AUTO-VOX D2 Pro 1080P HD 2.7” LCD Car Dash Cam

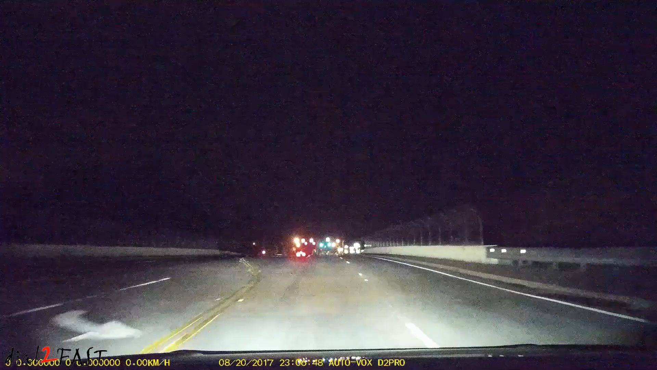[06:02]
As you can see, this AUTO-VOX D2 dash cam works very well.